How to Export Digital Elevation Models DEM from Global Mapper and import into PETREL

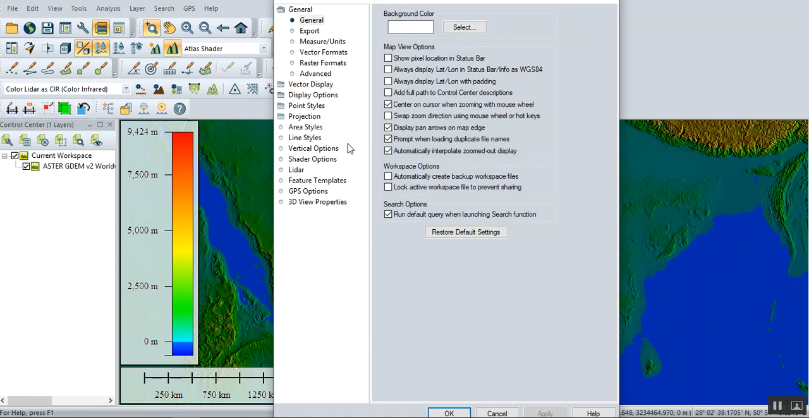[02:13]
projection for that area working now projection in this area of Oman the as a world standard WGS 84 and UTM okay in Oman they use zone number 40 okay then apply
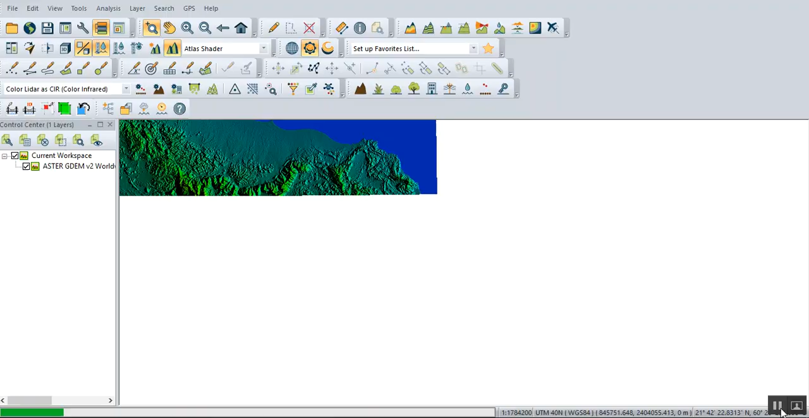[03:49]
good let's choose smaller one because it takes some times and need some
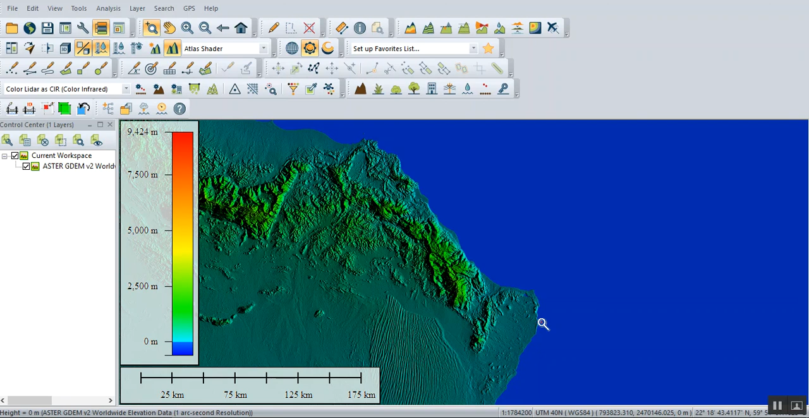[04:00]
hardware for acceleration for a while we choose this terrain data very small one small mountain on the Arabian Gulf okay in order to deal with this data you have to export export then export elevation get from it you
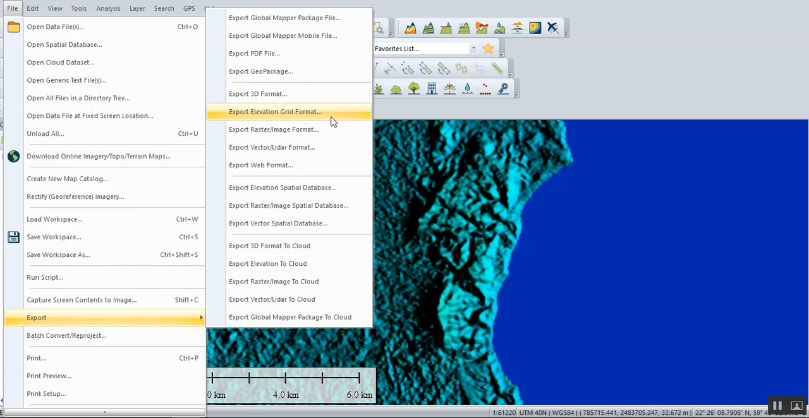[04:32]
you there is a lot of formats for output options you there is a lot of formats for output options for our example we now we can use the map plus grid
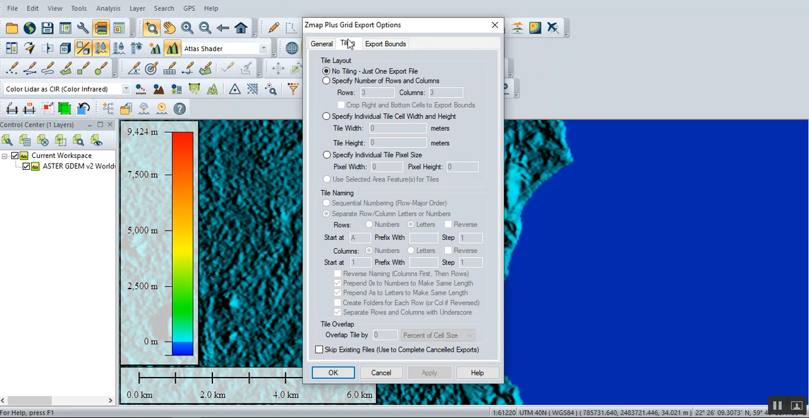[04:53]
file then click okay okay you can leave this default as it is but for export bones the software as you all loaded all loaded data or bounded
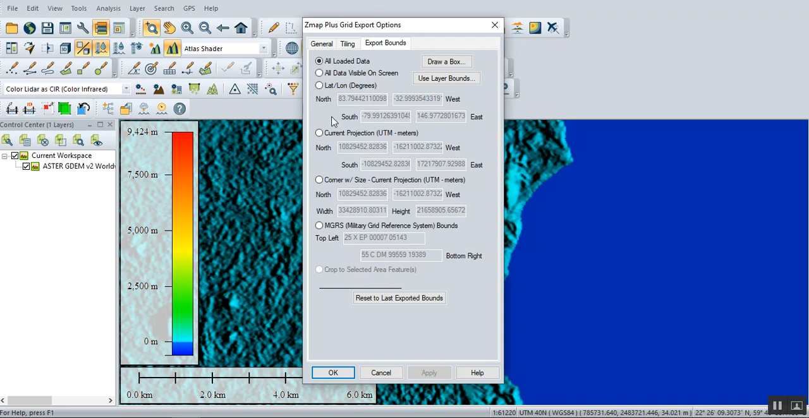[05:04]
by lack long or whatever the simplest way is draw a
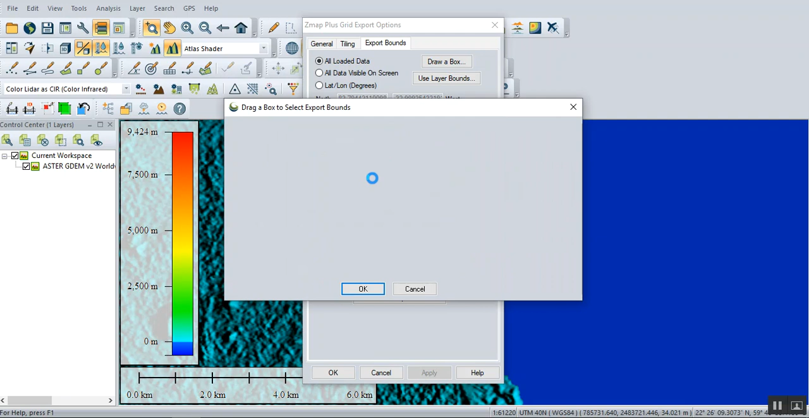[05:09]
box and we can choose this mountain
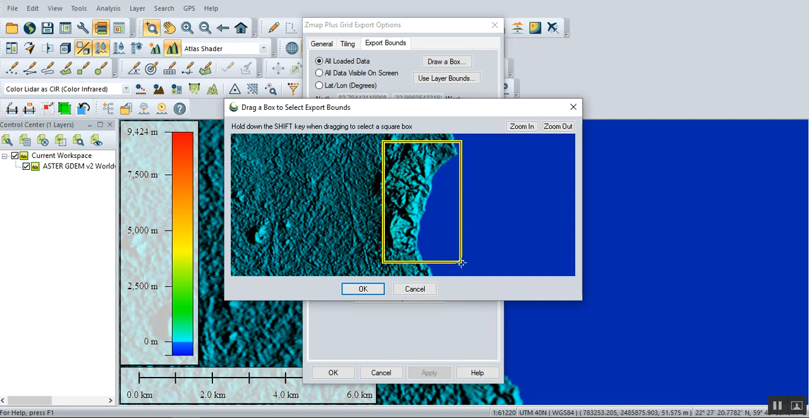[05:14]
then click okay okay
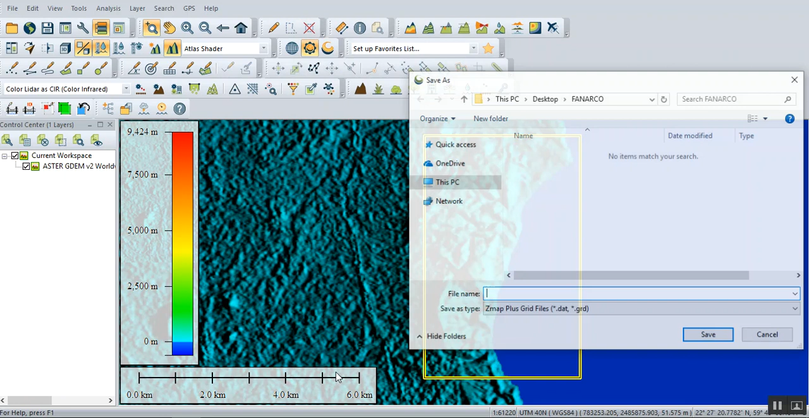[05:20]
and it will ask you to save the file let's say Oman then save it takes sometimes prints on the internet actually a lot of features or tons of features in this application need more time to explain